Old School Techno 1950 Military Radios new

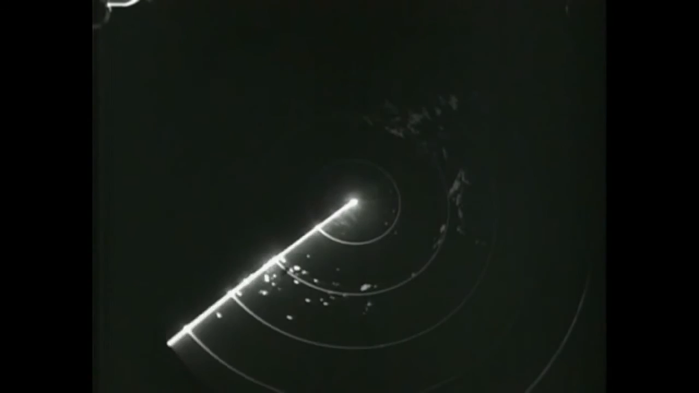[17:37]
As the aircraft comes within range, the searching radar sets of this defense system take over.
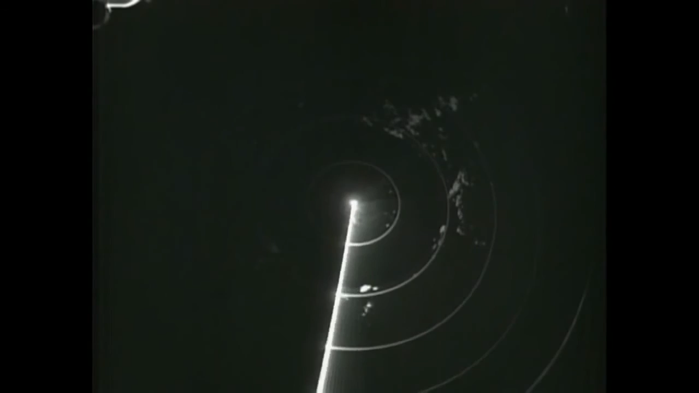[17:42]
There is set in motion an electronic chain of events in which the